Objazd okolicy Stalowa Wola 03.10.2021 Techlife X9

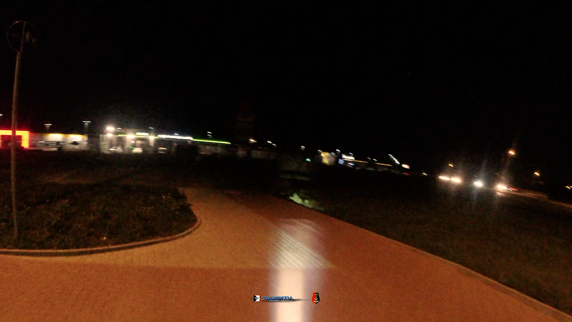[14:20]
I tu nam się popatrzcie Tutaj jest taka Fajna traska Można sobie tutaj pojechać O taki chodniczek Może nie wszyscy wiedzą Ale jak wyjedziecie z Bivo I pojedziecie tutaj prosto Tutaj możecie z Bivo wyjechać prosto To wyjedziecie sobie na Wałowej Moim zdaniem dla ludzi Którzy mieszkają w tej Wschodnio południowej części miasta To dla nich taka
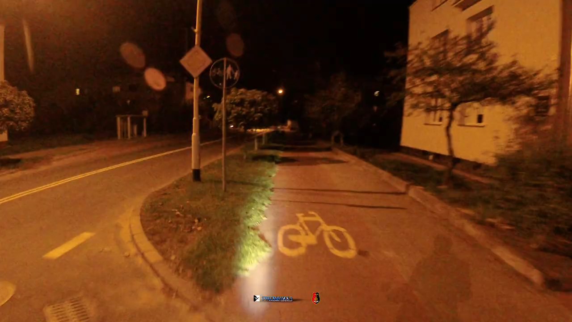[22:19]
I tu trzeba uważać na wyjazd Tymowskiego O, widzicie?
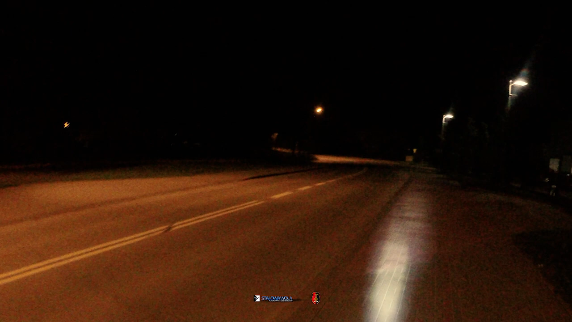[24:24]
Wszystko jest nieoświetlone Jak otworzą To pewnie będzie Będzie dużo światła Na chwilę obecną Świeci się tylko ta fontanna Która jeszcze nie działa Ale już lampki się świecą Kula Prawy kul Budynek Studiuj starowej woli
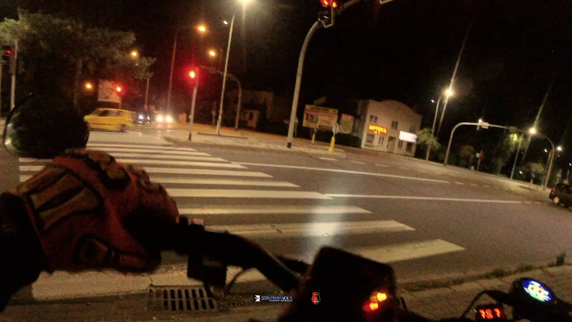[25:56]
Eeee O nie Oni zostaną teraz zielone Czyli będziemy Nie będzie tu zielone Powiedziałem przybijemy się Kół kaprysu